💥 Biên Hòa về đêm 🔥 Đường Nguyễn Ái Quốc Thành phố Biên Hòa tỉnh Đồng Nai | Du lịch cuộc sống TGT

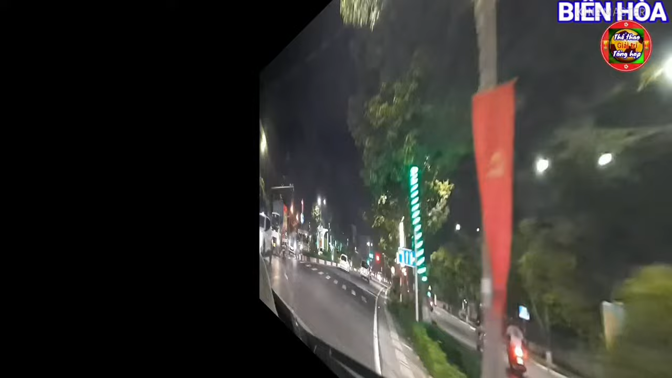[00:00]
thành phố Biên Hòa về đêm. Tốc độ giới hạn 60 km/h. Đường Nguyễn Ái Quốc.
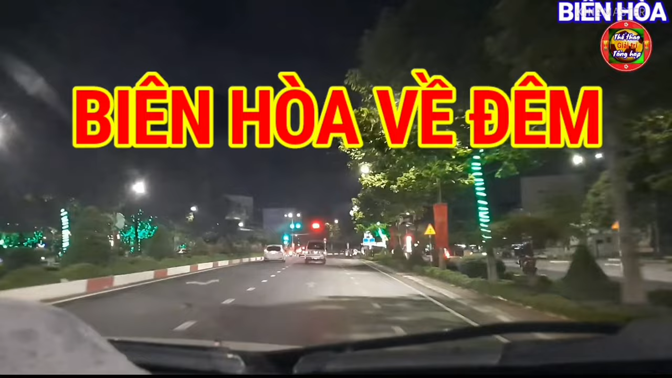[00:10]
Nguyễn Ái Quốc thành phố Biên Hòa đẹp quá.
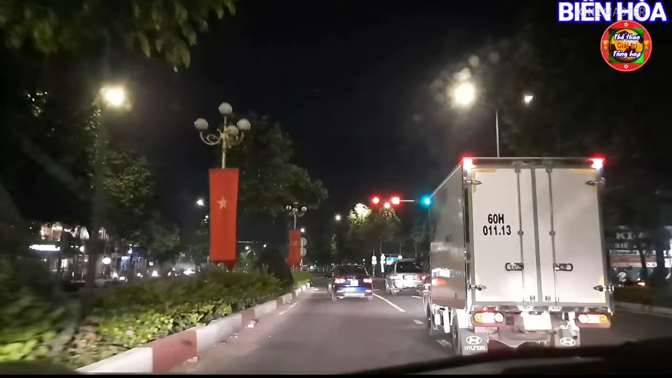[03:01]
Cái chạy thẳng luôn. Chúng mình lên cầu Hóa An rồi. Đi lên Mỹ Phước Tân Bằng đúng không? Đi lên là mình đi lên cầu đúng không? Đúng rồi, còn nếu mình đi tầng 3 thì đi
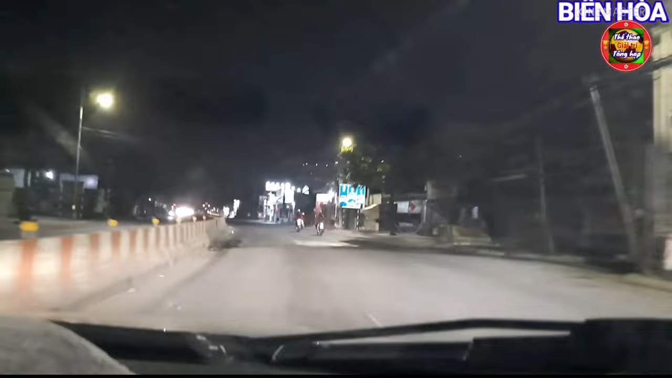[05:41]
đây vẫn còn thuộc Biên Hòa, vẫn còn đường Nguyễn Ái Quốc này. Còn đây là vẫn là Biên Hòa. Nhưng mà nãy là vẫn là còn là đường Nguyễn Ái Quốc á.
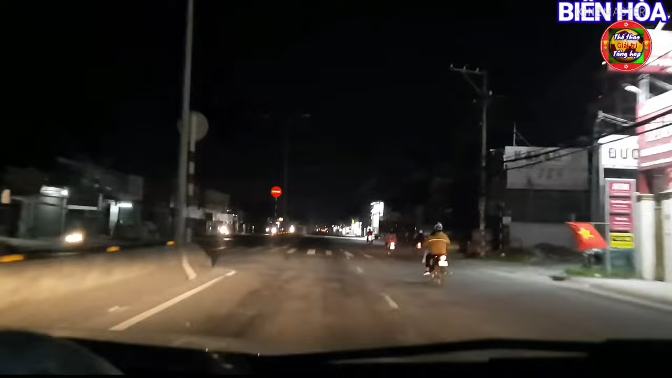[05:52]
Vẫn là con đường Nguyễn Ái Quốc. Đường Nguyễn Ái Quốc nó nối qua luôn là cả cầu Hoa An. Đây là vẫn còn thuộc Biên Hòa. Hướng từ cầu Hoa An đi về Tân Vạn. Giờ là đi hướng Tân Vạn. 2146, 2150 Nguyễn Ái Quốc.
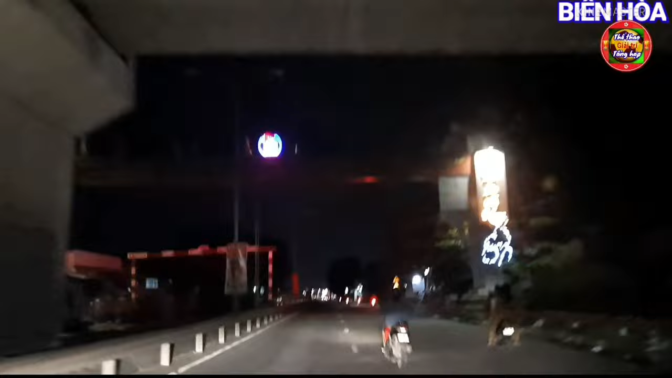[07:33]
Đường sắt đi qua. Đường sắt Bắc Nam chạy qua. Con đường qua đó. Có trạm không? À, để thôi chứ chưa không có trạm.
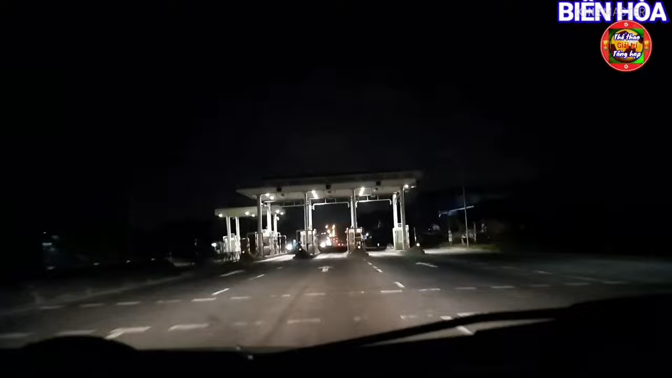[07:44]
Trạm thu phí nhưng mà không có thu. À. Cái đây trạm thu phí nhưng không có thu. Chưa. Để bóp nó thu tiếp á. Chứ nếu xác định là nó không thu nữa là nó sẽ đập đi.